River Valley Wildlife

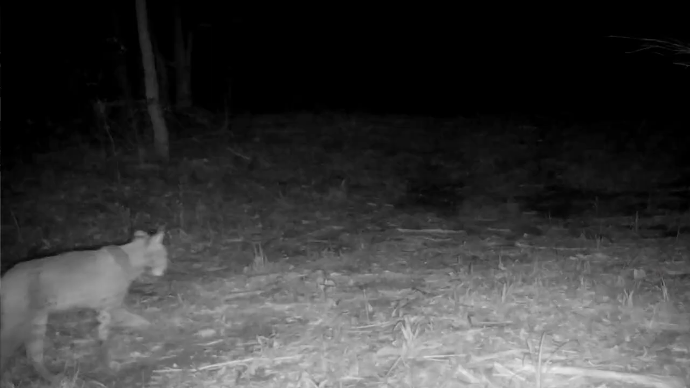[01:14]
predators are high up on the food chain with very
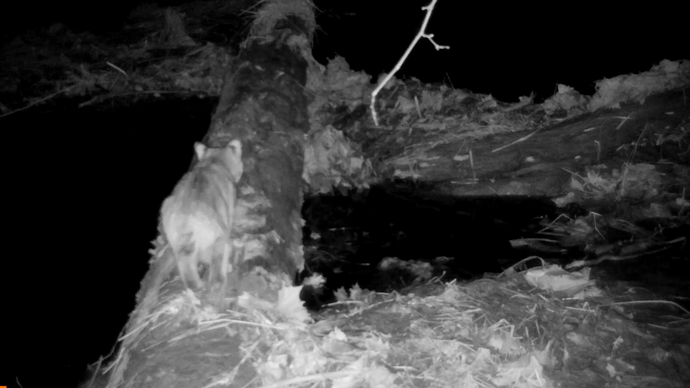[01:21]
few natural enemies roughly twice the size of the average house cat they can weigh up to 30 pounds and can easily jump 10
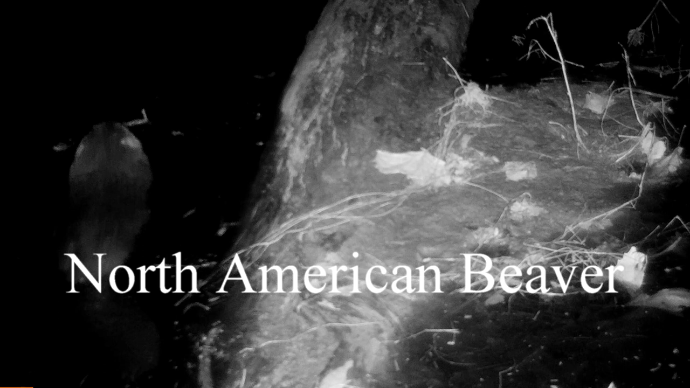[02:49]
North American beavers they don't just build their homes from trees they also eat them unlike
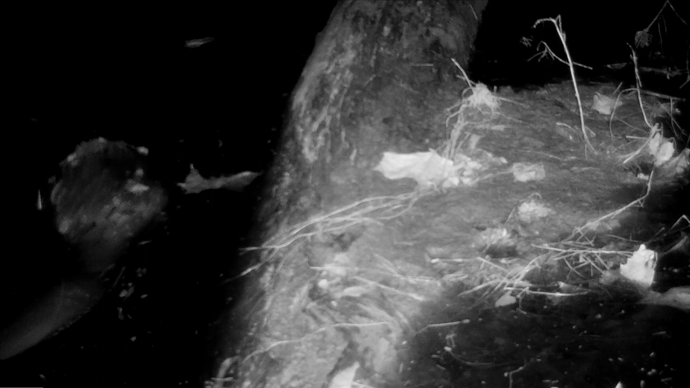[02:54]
other mammals beavers can digest cellulose which is a major component of their diet in our area their favorite foods are cottonwoods willows and
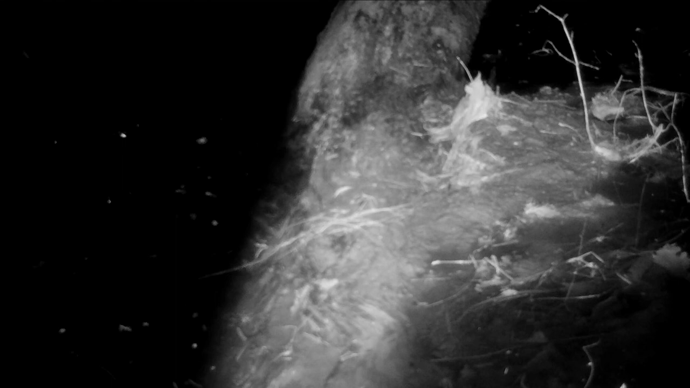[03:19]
webbed hind feet they continue to grow throughout their lives an older adult beaver
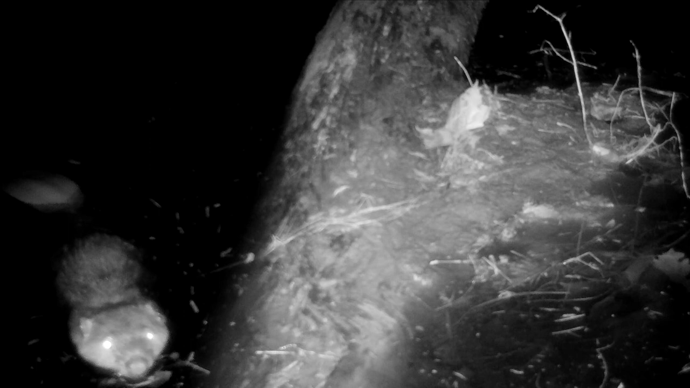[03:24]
can weigh up to 60 pounds and they can live more than 20 years in the wild they coexist with other wildlife as seen here with an owl and then with a raccoon
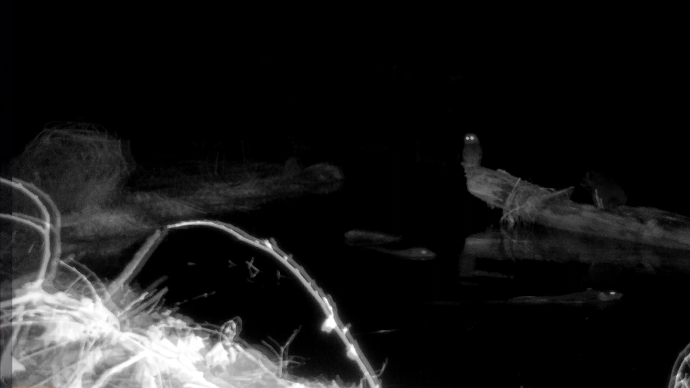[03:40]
a beaver coat can have up to 140 000 hairs per square
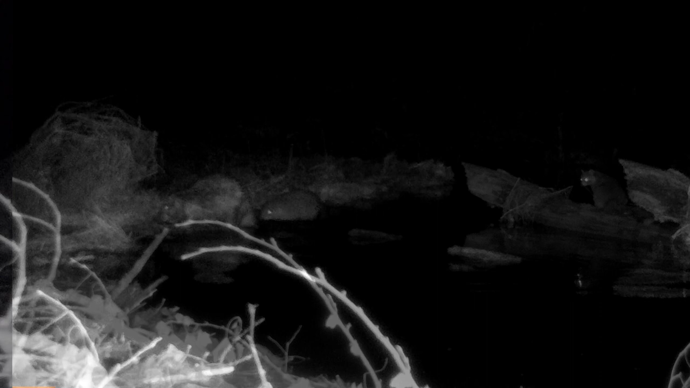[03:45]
inch they have glands that produce oil that they spread on
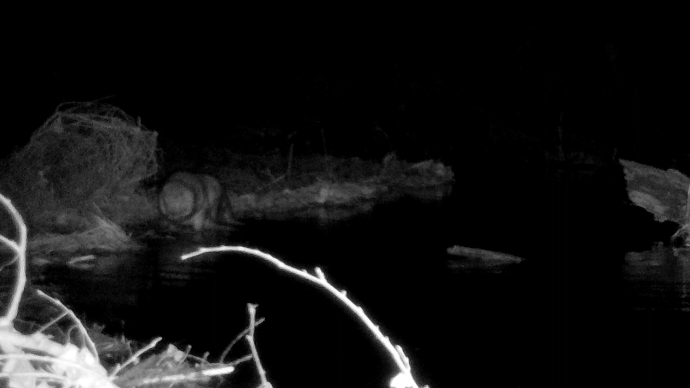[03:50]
their coats to make them waterproof this is especially important in winter here two beavers are helping each other get to those hard
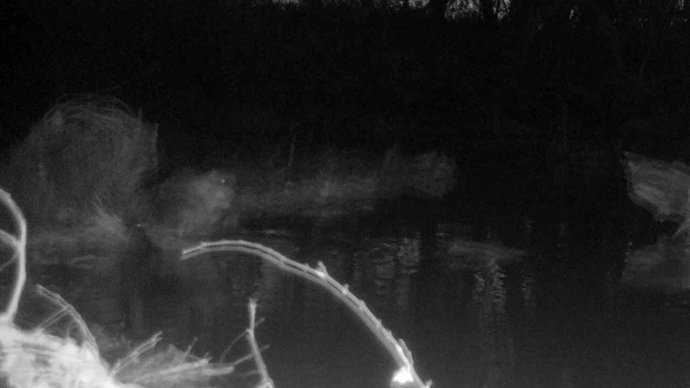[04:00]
to reach spots this is called mutual grooming a beaver's lips are behind the teeth this
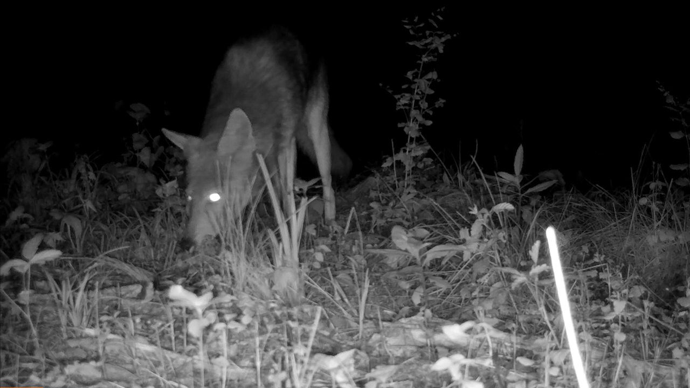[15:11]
This young coyote discovered a discarded chicken carcass, but was not sure of the game camera. He later came back to check it out further, and decided to take the carcass elsewhere. After cleaning up small pieces left behind, marking the spot seemed like the thing to do.
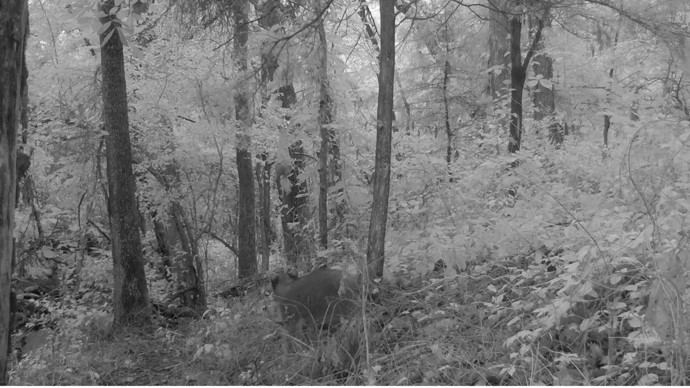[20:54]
Raccoons are excellent climbers, so climbing the small tree might do the trick.
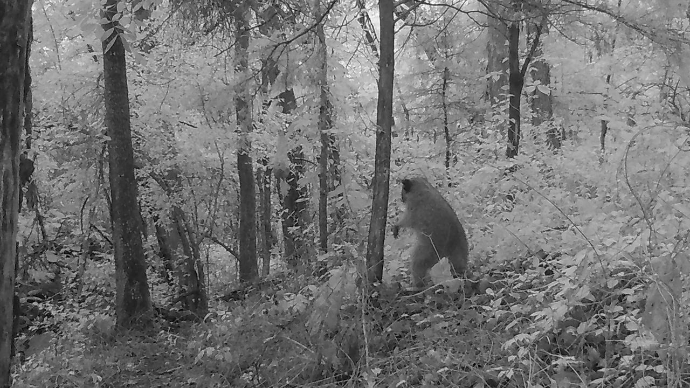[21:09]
However, the tree could not support its weight. To the raccoon's delight, it did get the bag to swinging. Once swinging, the bag could easily be grabbed with its hand-like paws.
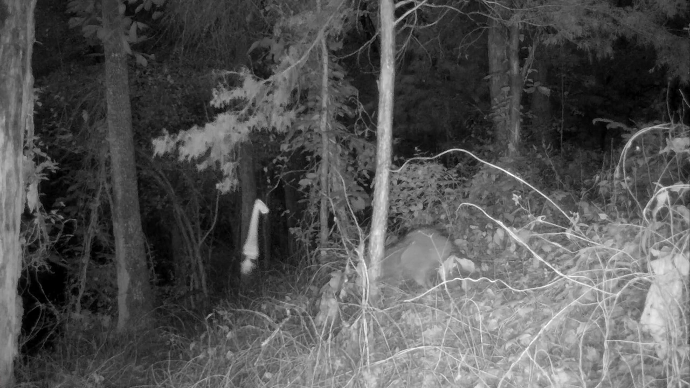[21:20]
Multiple independent studies have concluded that raccoons bested the abilities of cats and dogs, most closely approximating the mental attributes of monkeys. Raccoons are omnivorous, eating both plants and animals.